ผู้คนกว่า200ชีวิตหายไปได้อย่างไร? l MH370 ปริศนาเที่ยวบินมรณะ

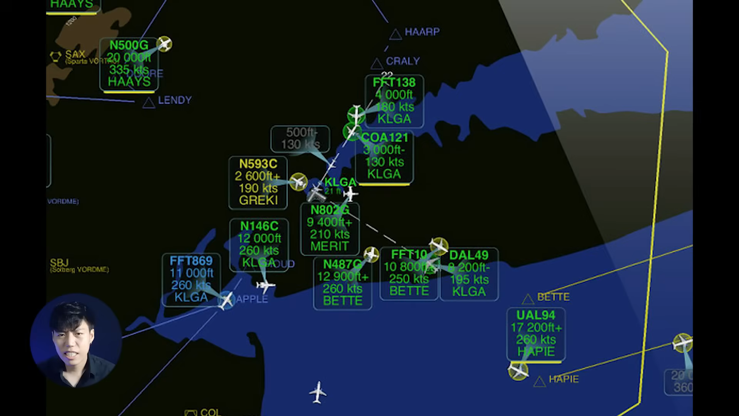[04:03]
เจ้าน Parkinson  LOC толSofให้แก่เค
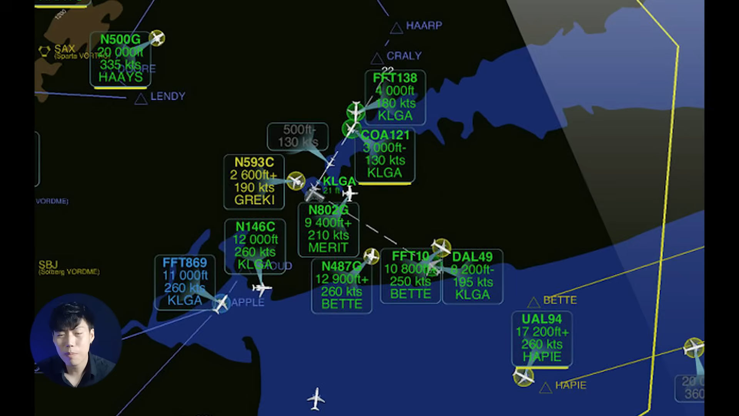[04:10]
รื่องบินบนท้องฟ้าได้อย่างถูกต้องและบอดภัยซึ่งหมายก็ว่าการหายไปจากจอレดาร์ของเครื่องบินนั้นไม่ได้ส่งผลเสียงอันตรายให้แก่ผู้คนกว